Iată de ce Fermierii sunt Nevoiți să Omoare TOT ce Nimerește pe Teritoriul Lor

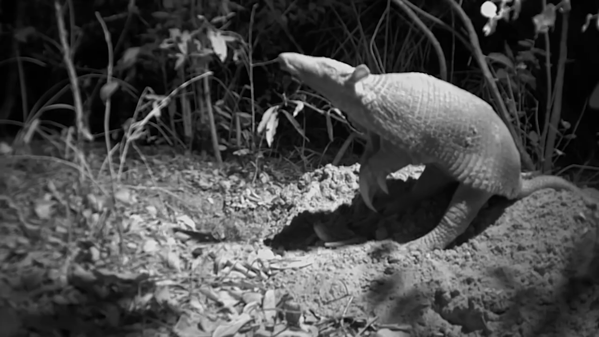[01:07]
Se cunoaște de asemenea că armadilo se hrănesc cu trupuri de animale moarte, dar acei viței erau încă vii.
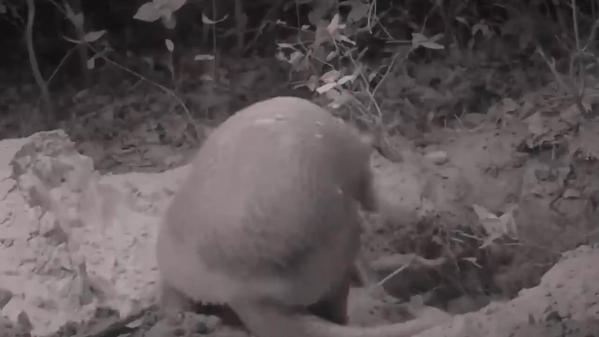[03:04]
În schimb, natura a înzestrat armadilul cu o armă impresionantă, cu care poți ataca aproape pe oricine.